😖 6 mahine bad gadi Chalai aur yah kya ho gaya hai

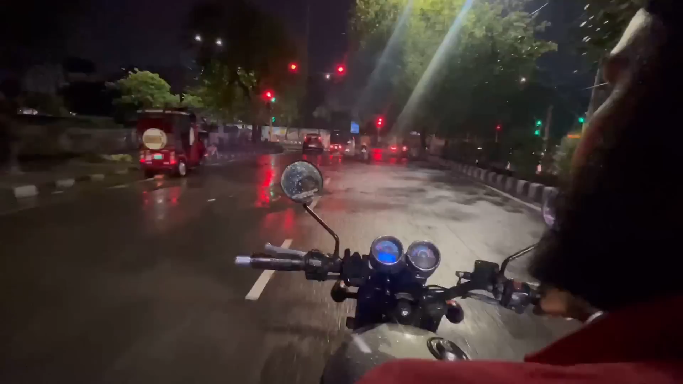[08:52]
भाई बहार बिल्कुल रौनक हो चुकी है बारे शुखे तो असम ठंड़
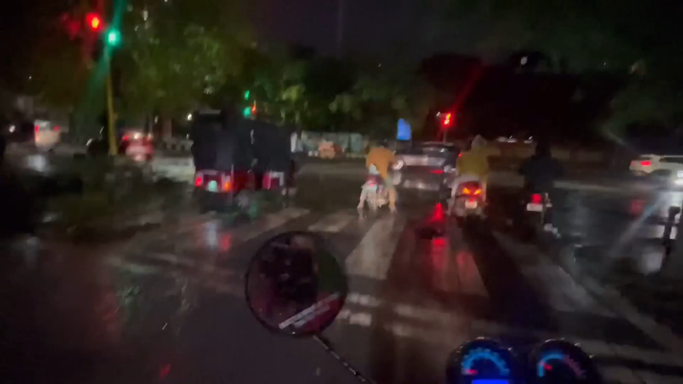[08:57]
अंड़ हो गया है लोग बाहर गुमने के लिए आगए है और और पाणी
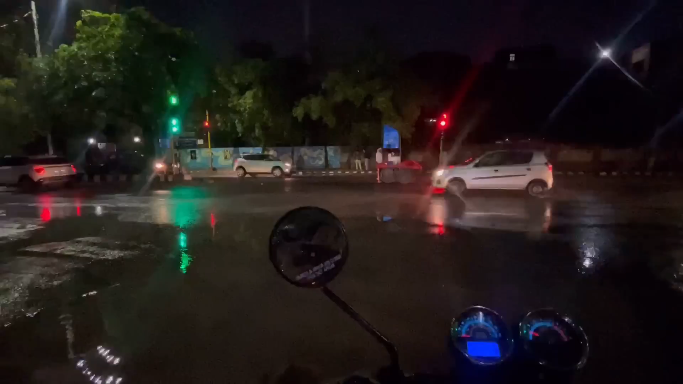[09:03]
जाए प्रुद्ध की चड़ हो गया है शारो तरफ तो भाई वेजीटेबल्स ले लिए है पर